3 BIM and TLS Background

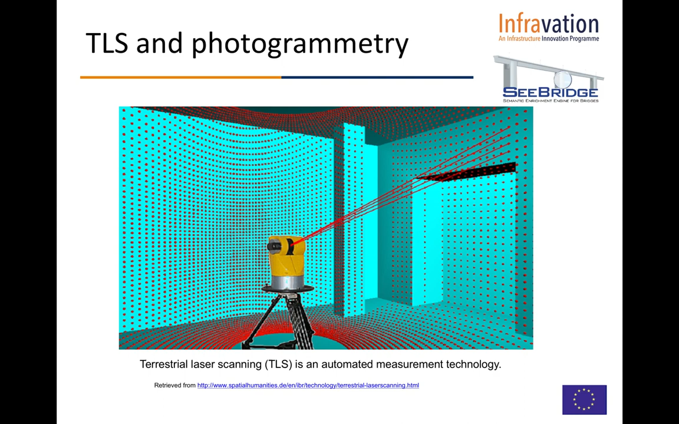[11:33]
The scanner provides a detailed one-to-one copy of the object's surface, for example a building, within a few minutes. Photogrammetry is best defined as a reversal of
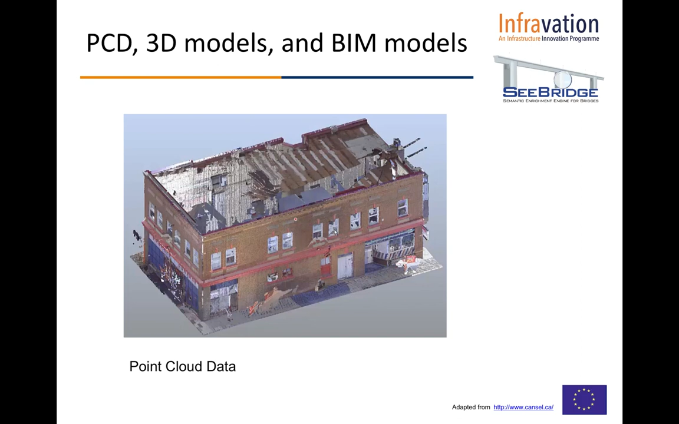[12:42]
Point cloud data can be directly rendered and inspected, but they are usually not usable in most 3D applications. It needs to be converted to a 3D solid model. Here is a traditional workflow of creating a 3D model using the point cloud data. First, we rotate and translate the point cloud data to a plan view to be able to see the edges of the building.
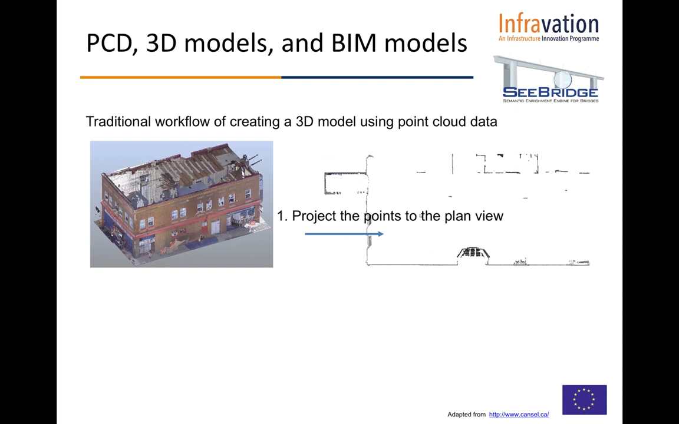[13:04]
Then, we create the facade by tracing the points on the edge. Once we get the walls, we can add openings, windows, and other horizontal objects in a similar manner.
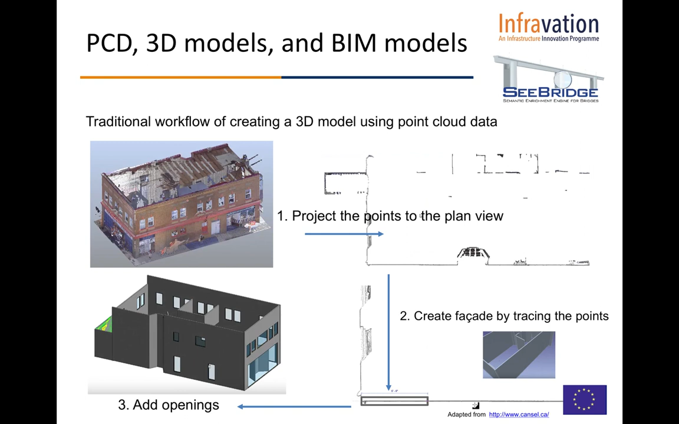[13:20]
However, this manual process is time-consuming and costly. A beam model is not only a combination of 3D objects. Once we get the geometry, we also need to define the types of the object, the material, and here is a window, the fenestration options, glazing, hinge options, and of course, which room does it belong to.
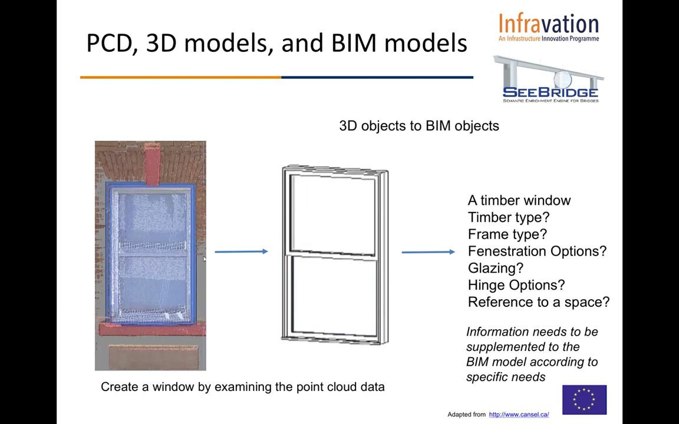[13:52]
Information needs to be supplemented to the beam model according to specific needs. A semantically rich, as-is beam model can greatly facilitate the facility management process.